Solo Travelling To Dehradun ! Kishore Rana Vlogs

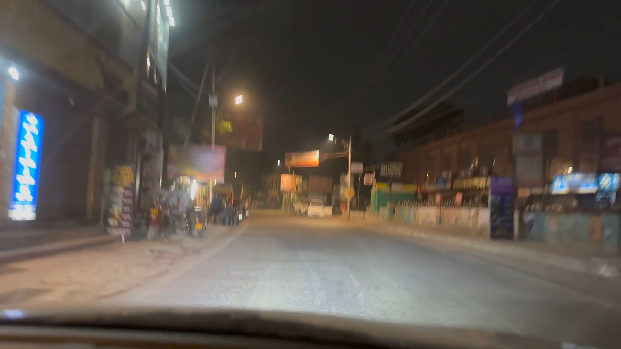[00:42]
दो बच के बीस मिनिट हो
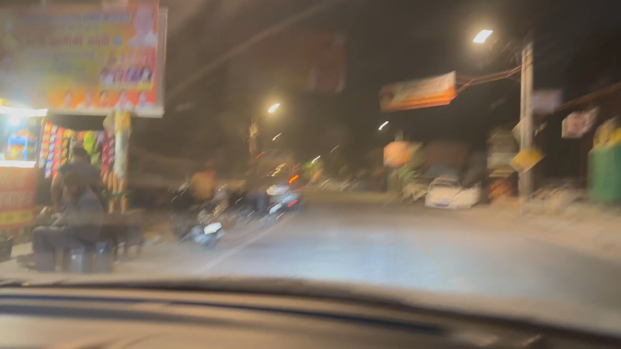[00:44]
चुके हैं आप यह देख लो टाइम
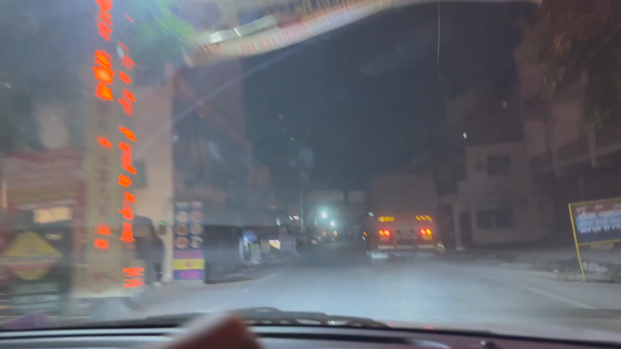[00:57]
चोड़ी है और अभी अब मैं वापेस जा
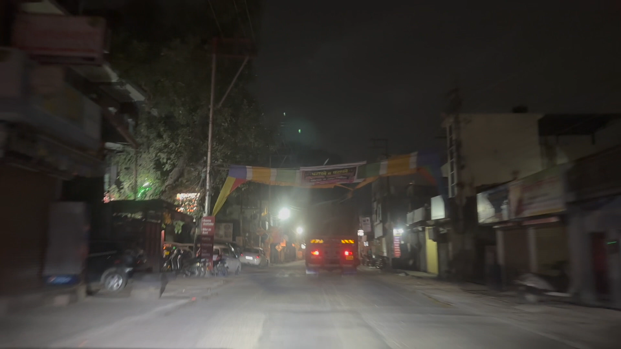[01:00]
रहा हूं मतला वापेस क्या इधर से कट एक राइट है तरफ तरफ तरफ तरफ जाना है टाइम जो हो रहा है वह हो रहा है तो आपको दिखाई दिए है बीस बाइस मिनिट
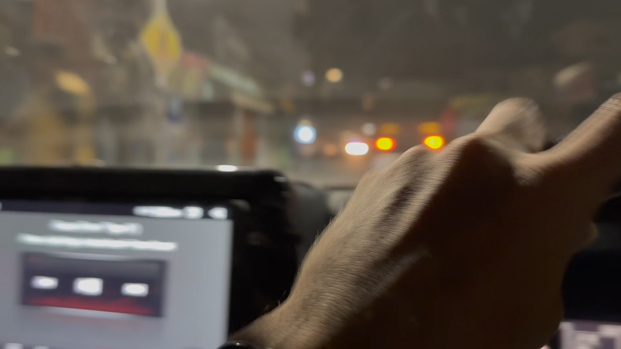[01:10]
हो है भूग लगने � मुझे मुझे यार मेरे साथ यह दिखाई अगर मोठा रहा हो लो मुझे भूग लगने लगाती है
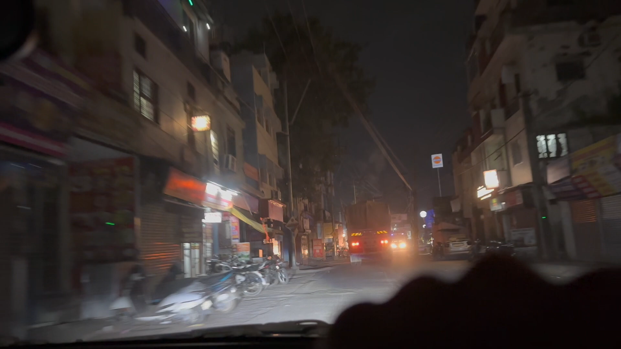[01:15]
तो यहापने चाय और बंद वाले अंकल बैठते हैं वहां पर कुछ खा लेते हैं अरे भाई यह ट्रक
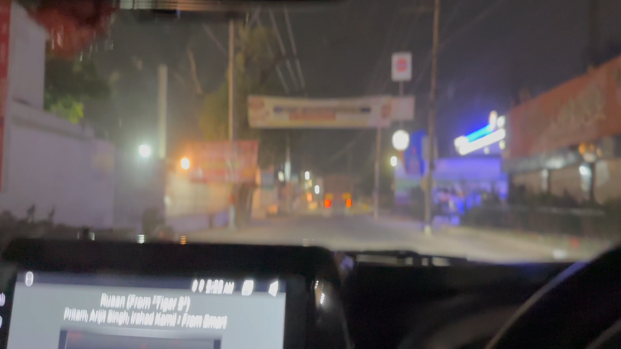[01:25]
तो देखते हैं वैसे रेस्टों नोगरा कुछ खुले तो मतलब खुले तो है पीछे तो थे सारे खुले वे
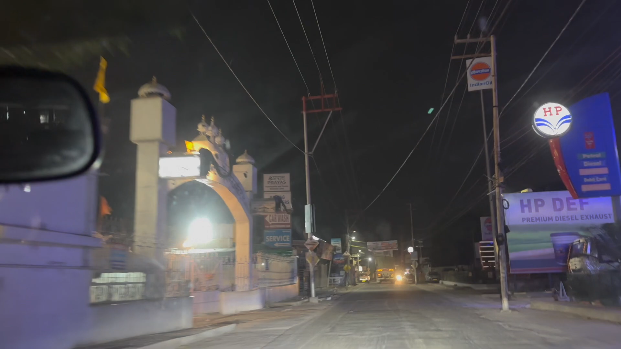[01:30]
आपे मैंने खाए नहीं अच्छ लगता लोगों के साथ तो फिलहाल यह तो यह से खुला हुआ है चाय बिस्किट्स बगरत हैं के पास
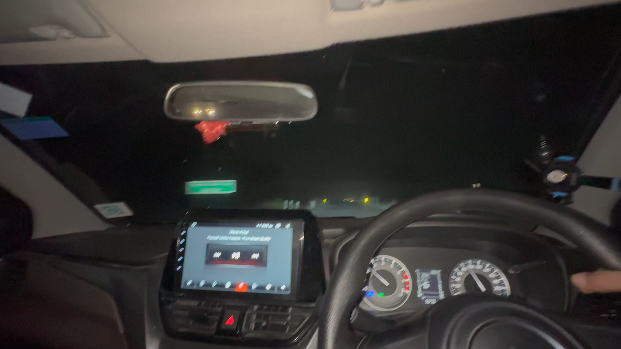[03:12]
रोड भी जबर दस्ते देखो क्या मस्त रोड है यार वाई